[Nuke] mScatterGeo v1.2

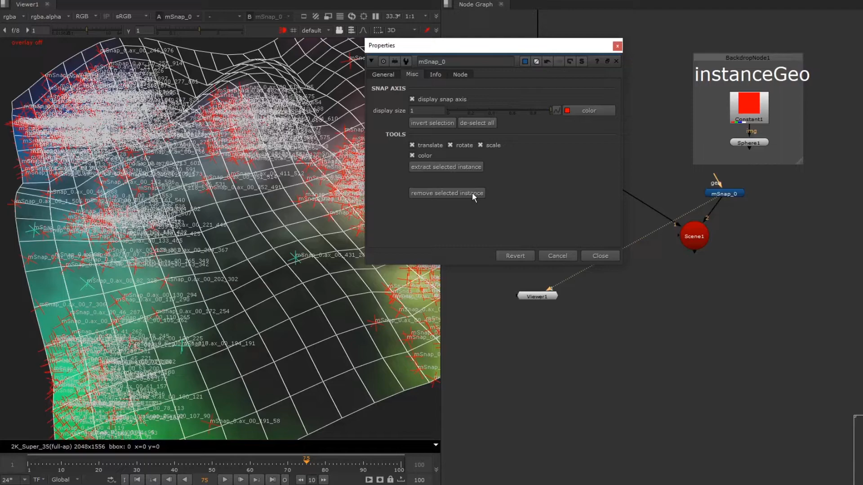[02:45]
I am also concerned in some cases might want to keep some of the axis and remove a huge amount of axis.